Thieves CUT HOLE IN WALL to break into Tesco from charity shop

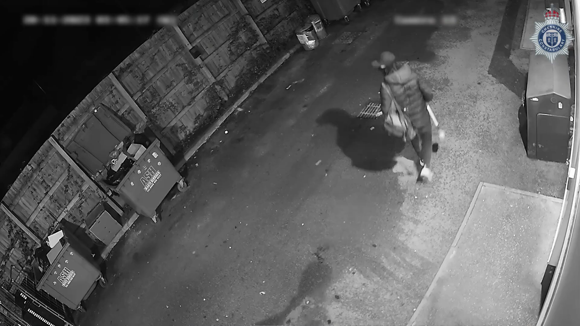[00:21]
They forced their way inside before nabbing £450 in cash from a safe.